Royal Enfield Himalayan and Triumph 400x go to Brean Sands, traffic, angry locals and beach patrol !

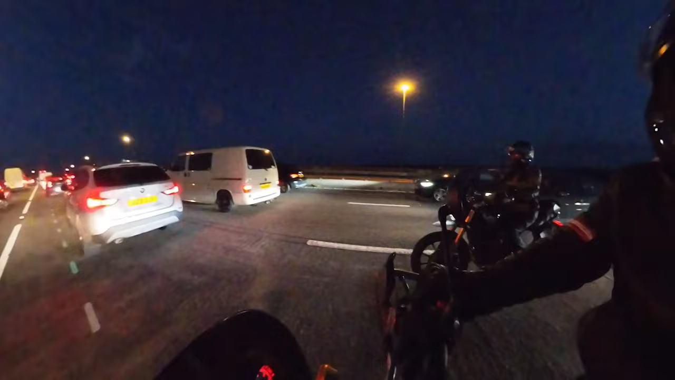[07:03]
to tail um it's just really busy i mean it's like 22 9 now on a friday evening what's all this about then
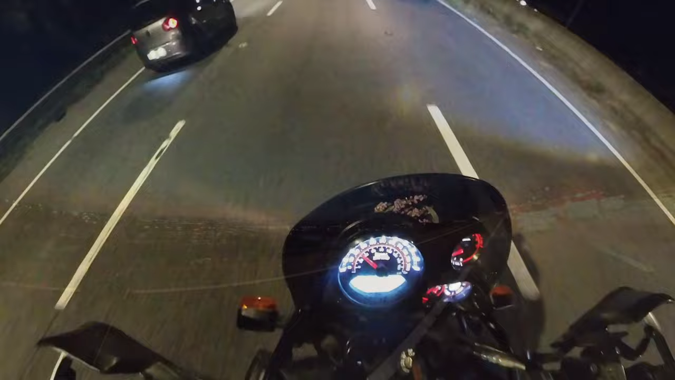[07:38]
so we are about 40 minutes into this almighty traffic jam
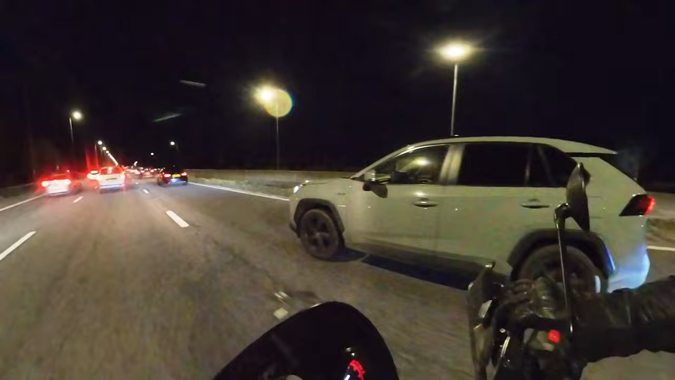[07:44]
and i think if i speak to ground control are we tired now yeah i'll be tired yeah well yes quite tired um